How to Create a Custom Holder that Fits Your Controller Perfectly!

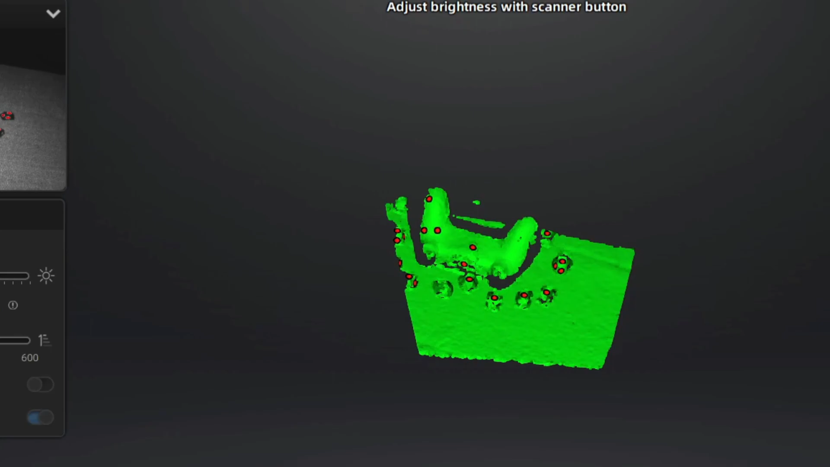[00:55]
the einstar after our first couple of scans we ran into some trouble the surface is very reflective
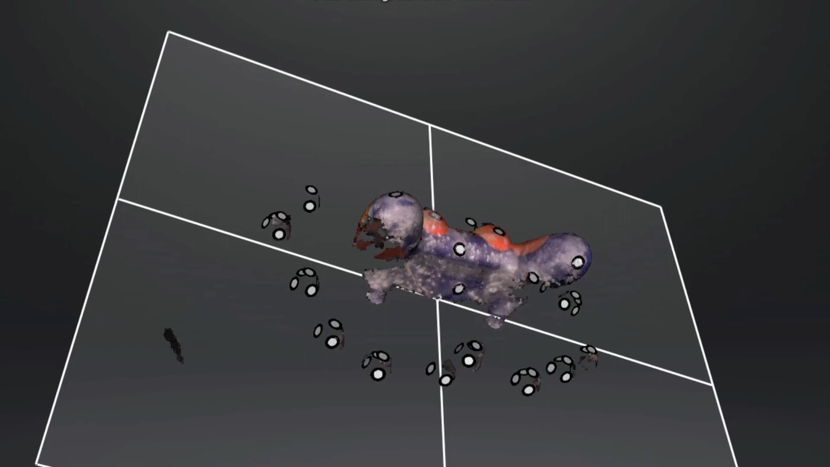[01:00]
and it does not pick up good data at a
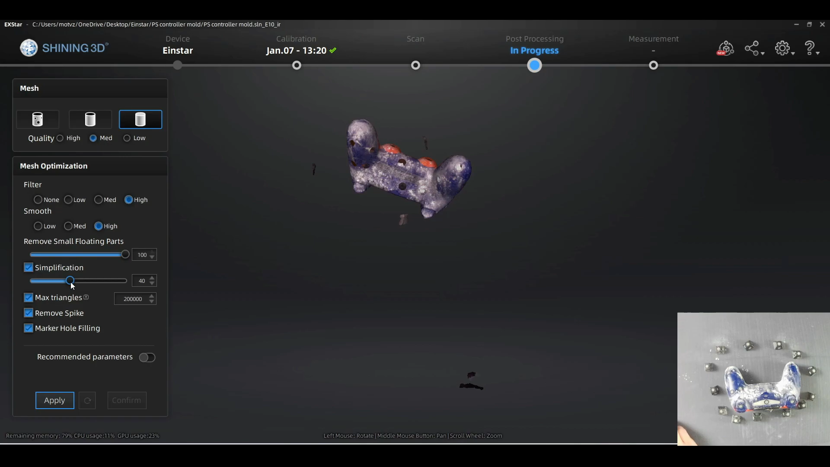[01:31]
can take anywhere from 1 to 10 minutes depending on the size of your scan and your system